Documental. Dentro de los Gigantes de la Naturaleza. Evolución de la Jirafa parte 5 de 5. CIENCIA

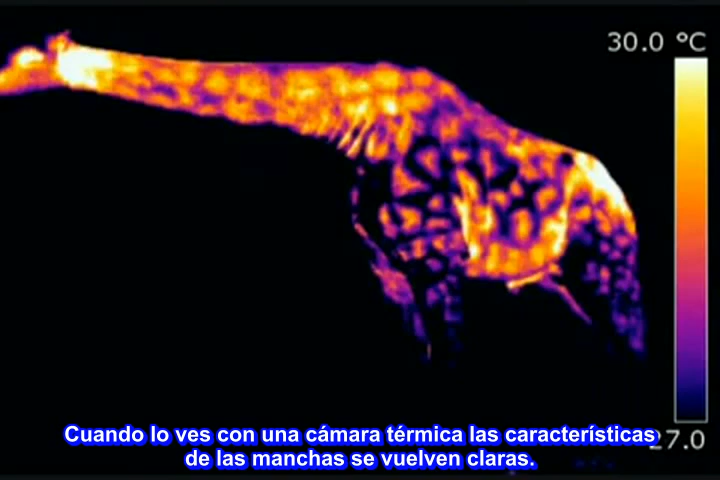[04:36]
On screen: scale top 30.0°C
When viewed through a thermal camera, the remarkable properties of the patches become clear.
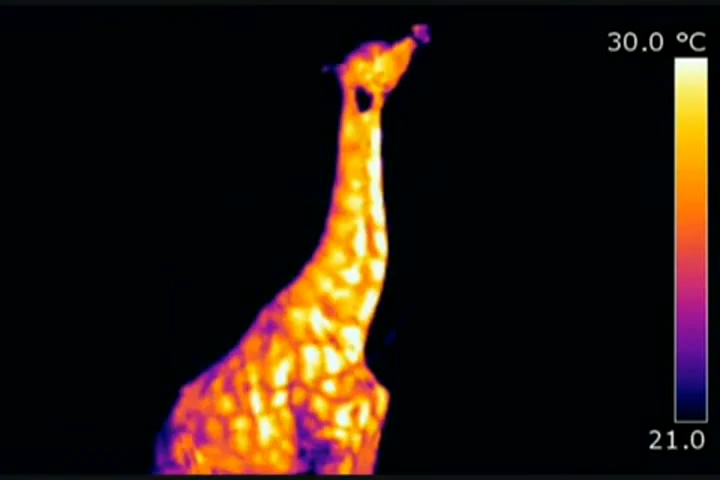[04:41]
On screen: scale top 30.0°C
Each one acts as a thermal window, switching on to release body heat.
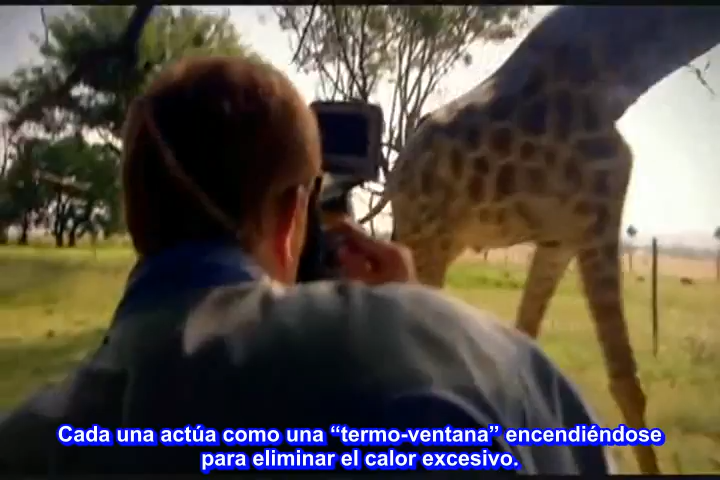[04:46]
You can see the patterns here.
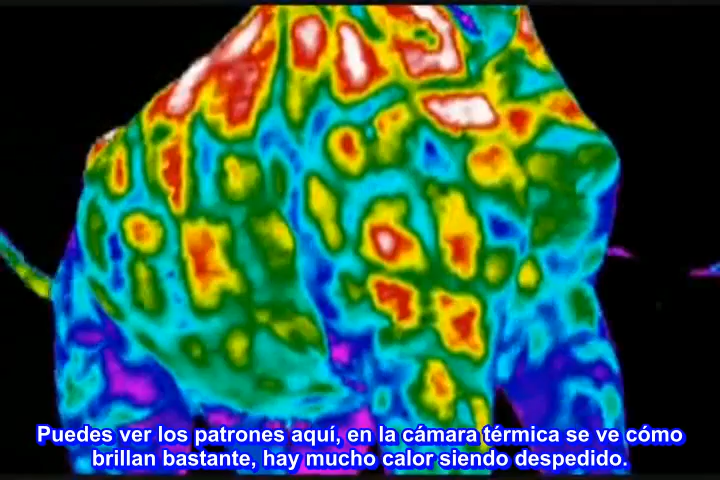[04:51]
Our thermal imaging camera was showing up how these were glowing brightly. There's a lot of heat coming from those.
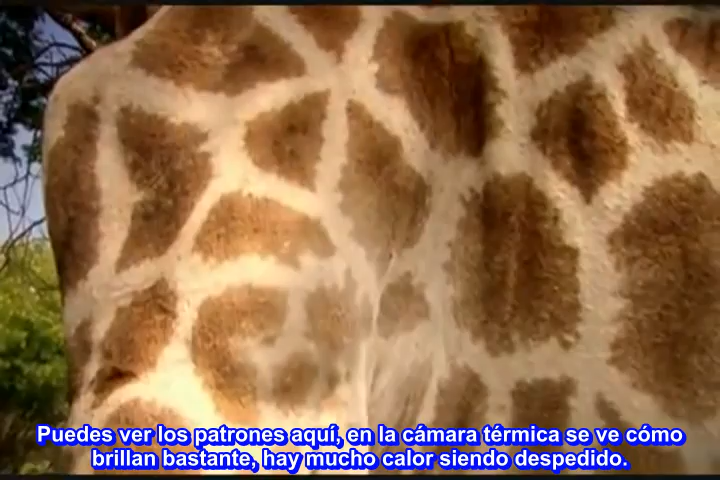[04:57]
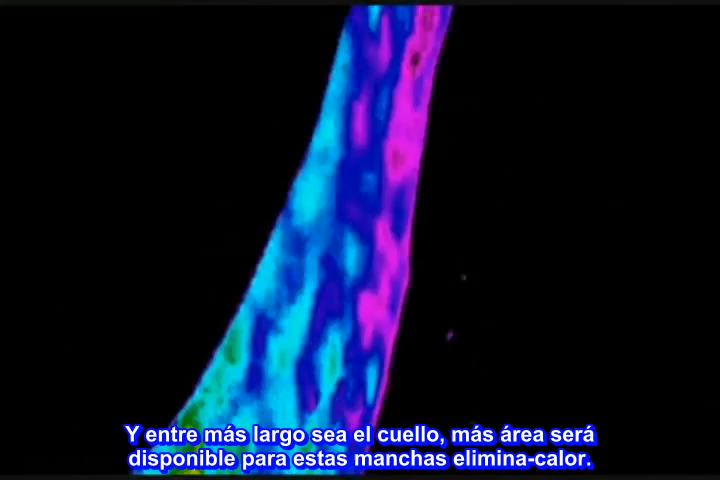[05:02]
And the longer the neck, the more surface area available for these heat-losing patches. If you want to keep yourself cool in somewhere like Africa, having a long, thin body is a good way of doing it.